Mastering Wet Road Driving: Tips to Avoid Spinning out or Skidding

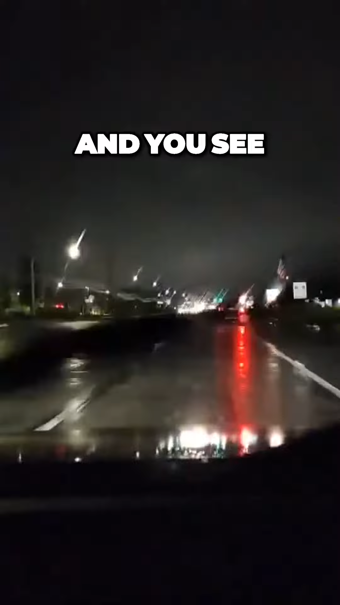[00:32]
and you see how they're drifting off the road they're kind of in a hurry so that's a good indication that you want to back off of them it's in the fall so it could start much earlier and for a lot of new drivers they're going to be panicky and nervous so if you're taking someone out for the first time try to drive
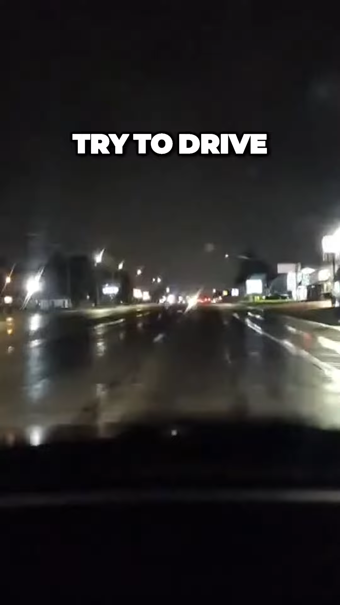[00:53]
in well-lit area see they didn't stop they just rode out of the liquor store tobacco outlet the first lane to the right is a smooth lane
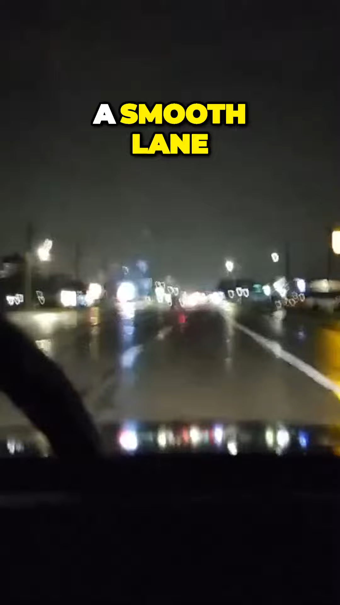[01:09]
you do have cars and trucks pulling out in front when i'm taking students out we go in
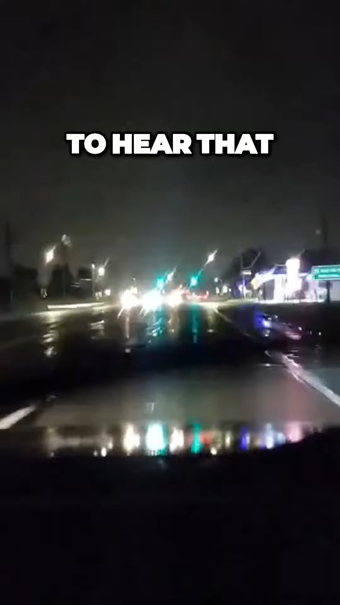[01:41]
hear that so i'm scanning the intersection because i'm not sure what this truck's doing